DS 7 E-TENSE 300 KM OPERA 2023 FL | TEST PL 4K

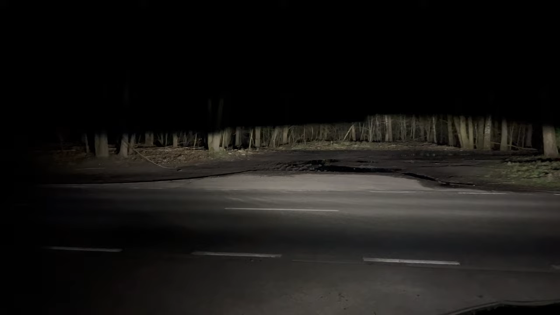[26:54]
Zresztą tak samo jak światła drogowe. Ale tak naprawdę ich pełen potencjał docenimy dopiero podczas jazdy.
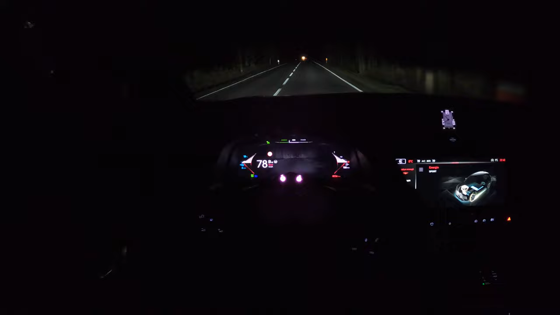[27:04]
Przed liftingiem były tutaj świetne reflektory adaptacyjne, które dostosowywały się do warunków jazdy, ale brakowało im jednej funkcji – nie były matrycowe. Teraz DS również nie zastosował matryc, ale wskoczył jeszcze półkę wyżej i wybrał technologię pikselową. Działa ona na tej samej zasadzie co reflektory matrycowe, czyli jeździmy na światłach drogowych i komputer wycina segmenty wiązki, aby nie oślepić innych kierowców.